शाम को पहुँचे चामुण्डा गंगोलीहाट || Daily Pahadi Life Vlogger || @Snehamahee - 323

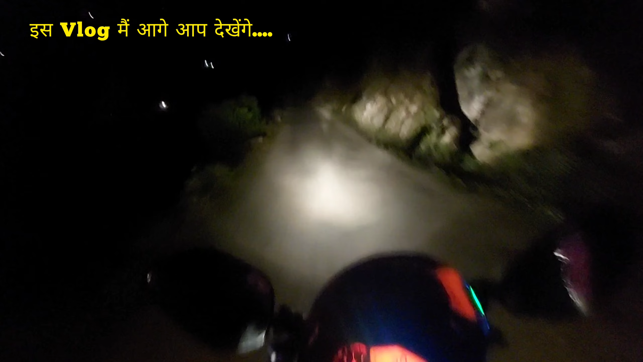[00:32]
ये देखो भाई साहब, इतनी रात में अकेले अकेले घूम रहे हैं, वो भी ऐसी जगह में, और मेरे को बाइक में भी डर लग रही है। वाह।